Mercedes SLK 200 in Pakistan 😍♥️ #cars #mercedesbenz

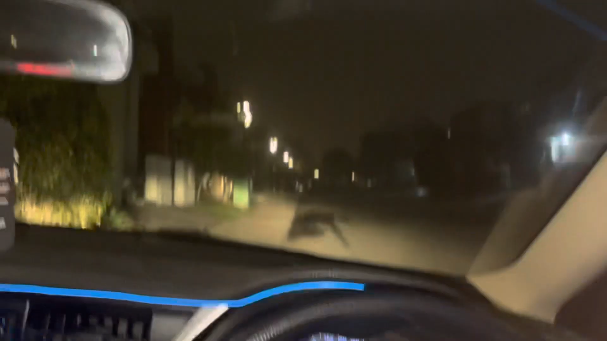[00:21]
मैं लेट हो गए, रात हो गई है, देखें रात हो गई है, अब काफ़ी लेट हो गया हूँ।
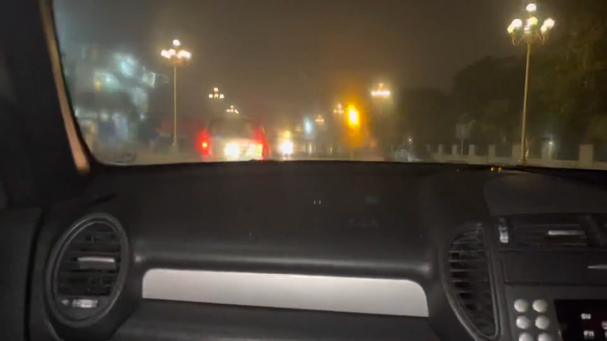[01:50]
ये देखें अब बैठ गए, ये भाई चला रहे हैं, ये मेरे बड़े भाई हैं।
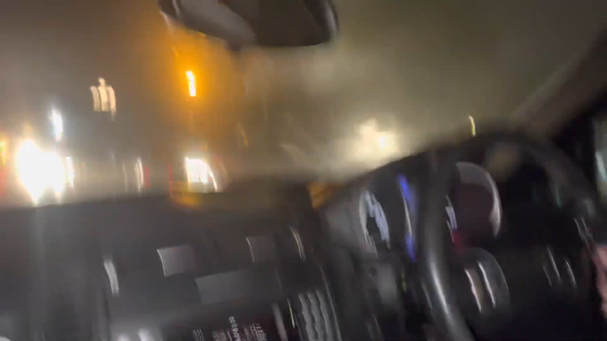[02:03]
ये इसका गेयर है मर्सिडीज का, इसकी छत भी खुलती है, मैं आपको जाके दिखाऊंगा, वहाँ पे जाके खोलेंगे।
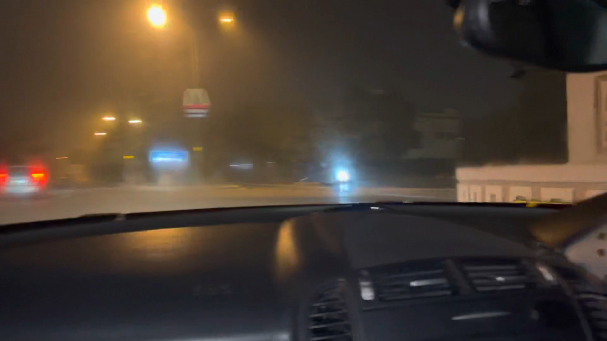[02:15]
ये चेक करें ये मिड हाउस में जा रहे हैं अभी हम,
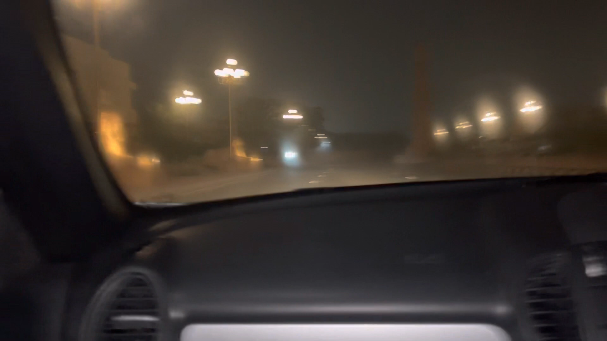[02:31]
ये जाइए अब जाएगा, मैं आपको बाइक से दिखाता हूँ। ये चेक करें मिड हाउस,
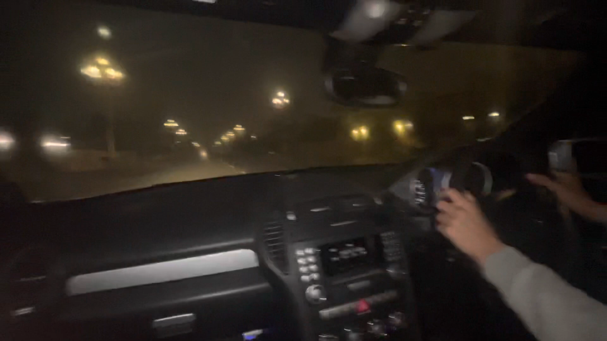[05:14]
स्पीड ब्रेकर से बहुत ही आराम से गुजारनी पड़ती है, ये चेक करना अभी, वरना इसमें वो बहुत जोर से लगती है।